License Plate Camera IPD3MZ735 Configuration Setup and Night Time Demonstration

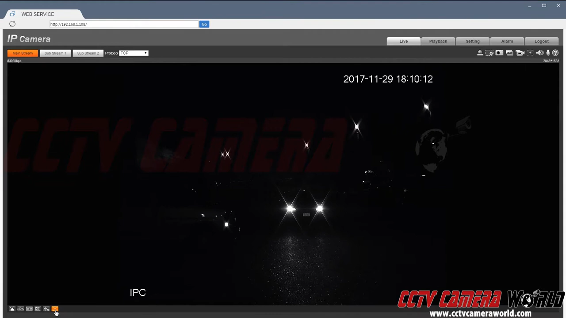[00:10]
Once you log into the camera's web viewer you can use this little button to pull up the zoom control for the motorized zoom lens. This camera has a motorized zoom lens that I can see about this car that's 50 feet away up close.
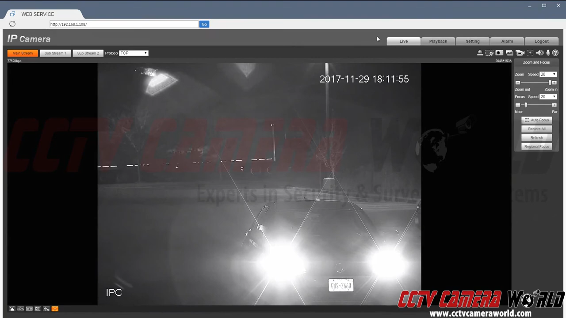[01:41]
So with this camera even in daytime mode I am able to see the license plate. Now when I zoom out of course I can't.
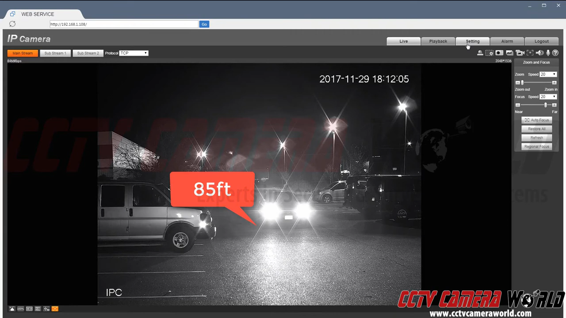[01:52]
That's why the whole point of having these night and day settings is very important. So let me switch it now to my night setting and here you will be able to see that with sufficient optical zoom and digital zoom combined you will be able to see your license plate better. So right now I am beyond the resolution possible for a 3 megapixel camera.
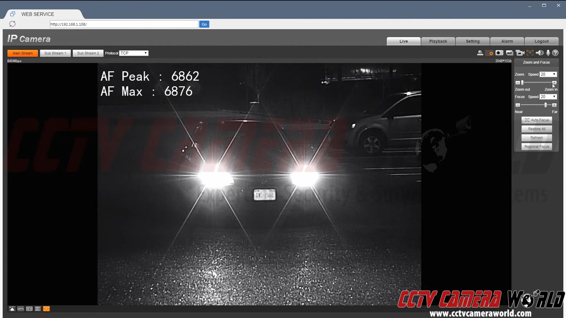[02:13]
But if I use my digital zoom window I am able to see it better. I am going to now introduce some optical zoom.
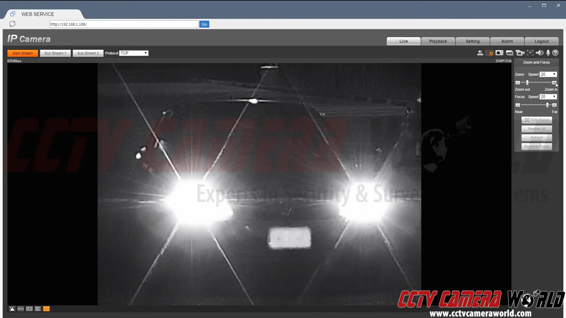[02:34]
And now I feel this is the best sweet spot for my video. Now this car is 50 feet away. Now as the car passes I will be able to see it. So I am going to ask the driver to do a run.
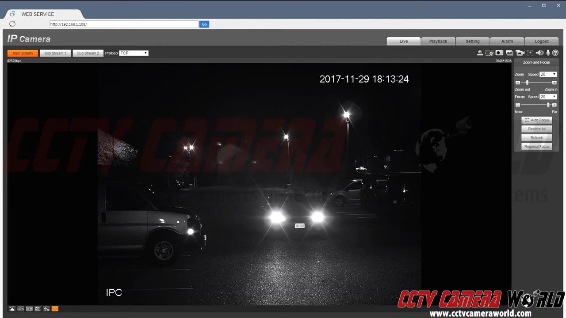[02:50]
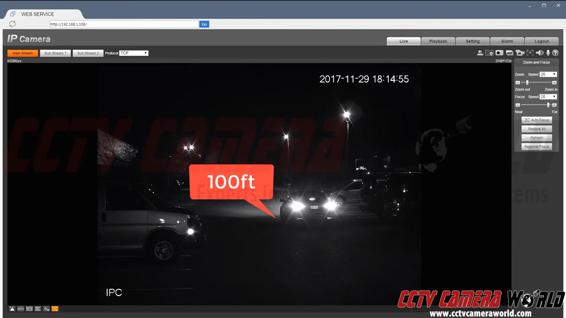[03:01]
So here you can see the car it's pulled up. And I am going to use my digital zoom window to actually zoom into the plate.
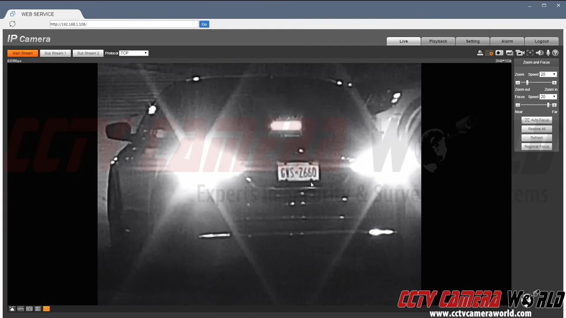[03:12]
So this is recorded video where you can still see the plate number. Now this is about 50 feet away. If you need more zoom you use the optical zoom and set the camera there.
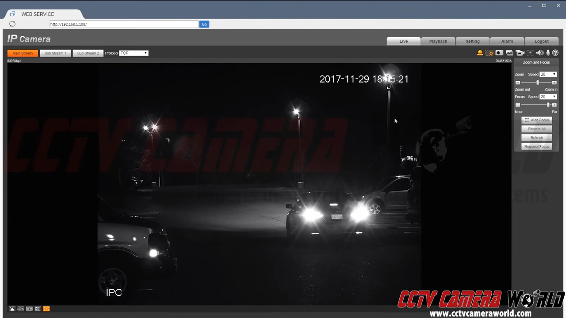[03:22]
And it will increase your camera's ability to make out the license plate numbers. So in this case I can see it's ending in 2660. And depending on what's the sweet spot for your camera you want to set it at that and then leave it.